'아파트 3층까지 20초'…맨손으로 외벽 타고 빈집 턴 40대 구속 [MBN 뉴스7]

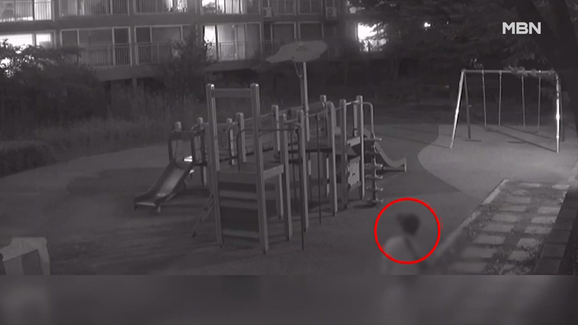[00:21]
검은색 반바지에 면티를 입은 남성. 누가 봐도 산책을 나온 아파트 주민입니다.
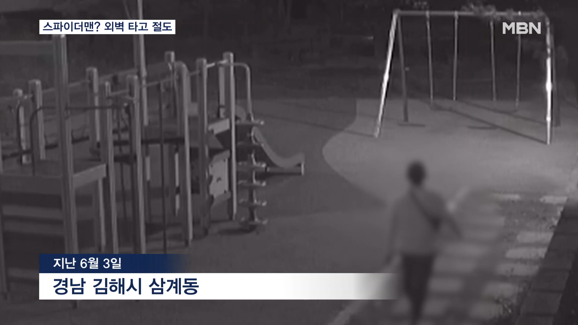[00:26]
놀이틀을 몇 바퀴 돌며 주위를 살피더니 팔과 흐리등을 돌리며 몸을 풉니다.
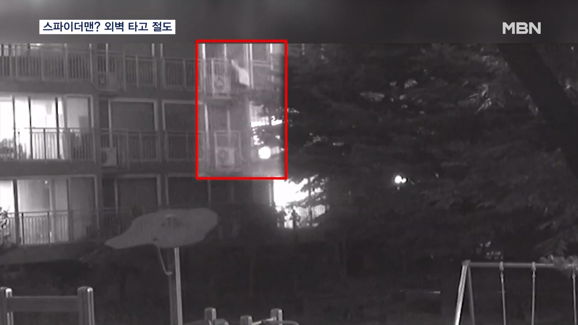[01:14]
범행은 난립했지만 도주 동선은 CCTV에 노출됐습니다.